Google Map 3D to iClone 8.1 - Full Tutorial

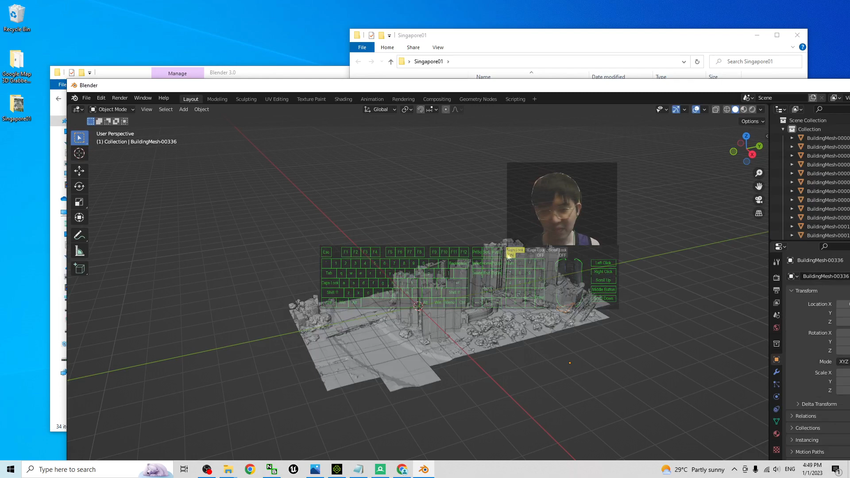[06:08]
Now, you can see it already imported into the blender.
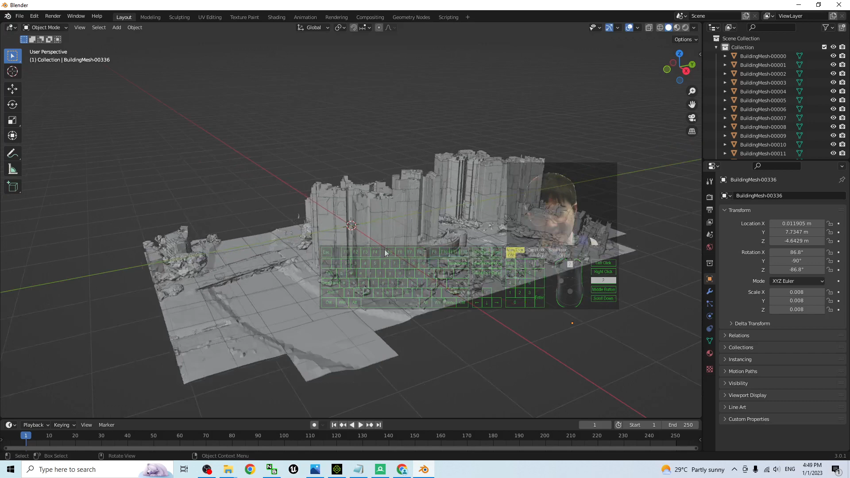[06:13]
And this is really, these are really 3D meshes. So now, just have a look.
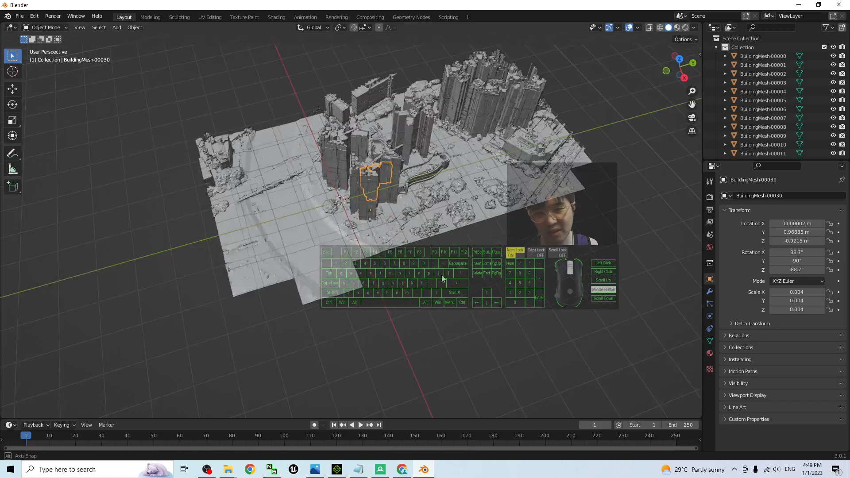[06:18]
The first what you are going to do is just select everything.
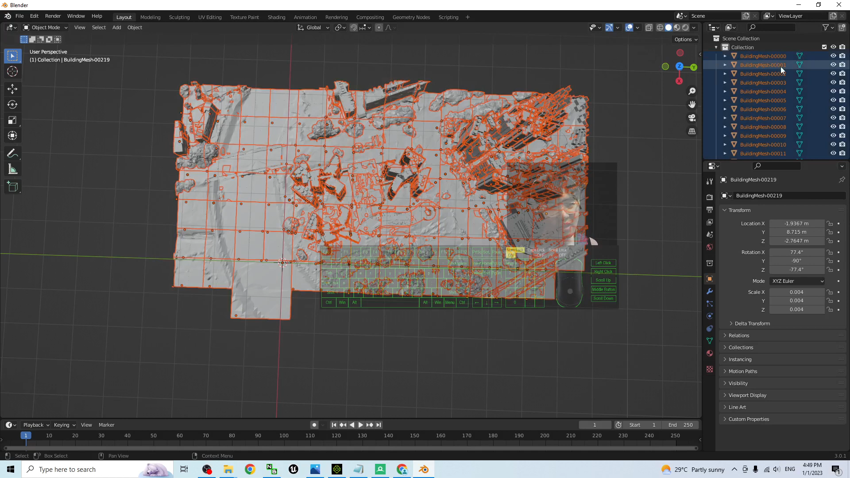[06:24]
You can see it is multiple meshes. Just press Ctrl J to make it combine to become a single mesh.